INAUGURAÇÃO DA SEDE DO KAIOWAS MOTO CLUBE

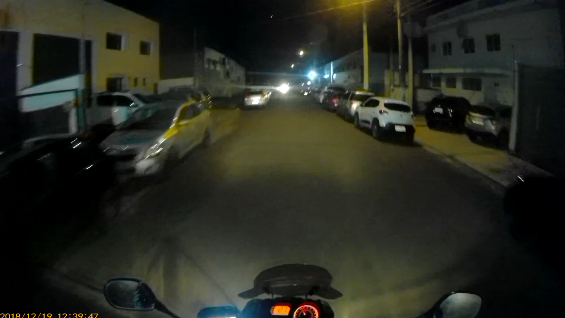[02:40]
Vamos ver. Top demais, hein, galera? Aí, a galera está cheia de gente aqui, ó. Show de bola.